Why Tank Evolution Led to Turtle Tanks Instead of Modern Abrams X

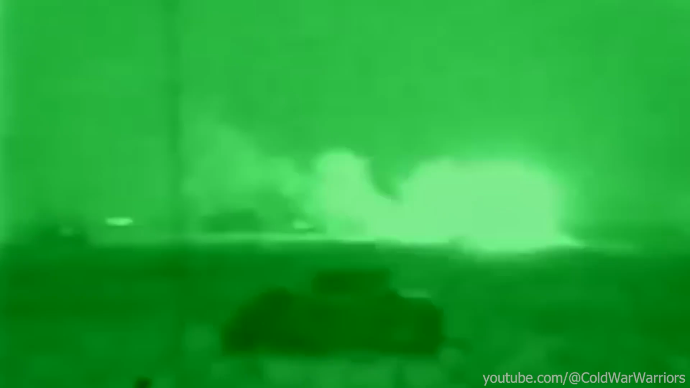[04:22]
aiming rocket-powered grenade launchers at the tanks, trying to take them out from behind.